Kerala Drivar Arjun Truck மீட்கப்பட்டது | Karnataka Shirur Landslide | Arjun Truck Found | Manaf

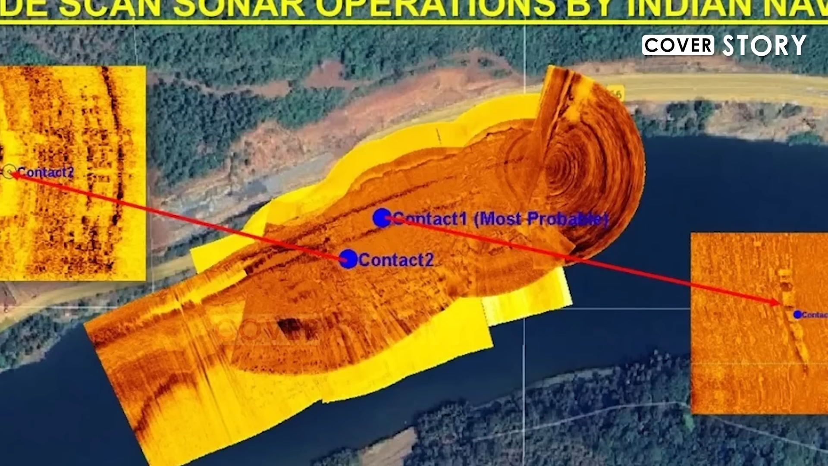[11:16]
அதாவது நேவி டிபார்ட்மெண்ட் வெளியிட்ட ஃபோட்டோவின் படி 2வது ஸ்பாட்டில் அது உறுதியாக இருக்குது.